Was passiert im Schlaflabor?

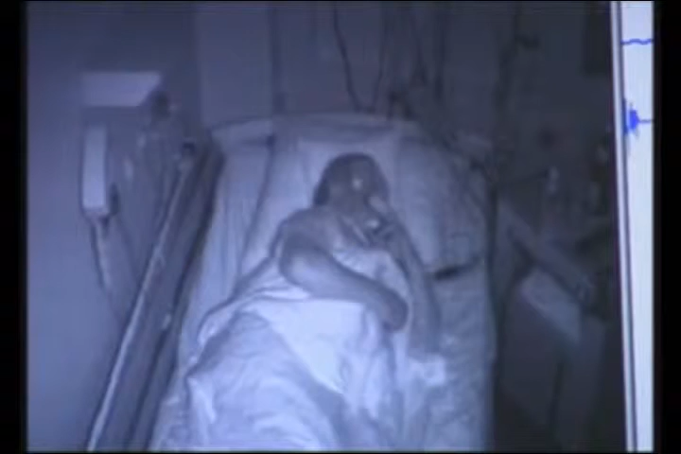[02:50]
Herr Goertz musste 5 Monate auf seine Nacht im Schlaflabor warten. Gegen 22.10 Uhr beginnt sie dann endlich. Und um 8.30 Uhr ist sie auch schon wieder vorbei.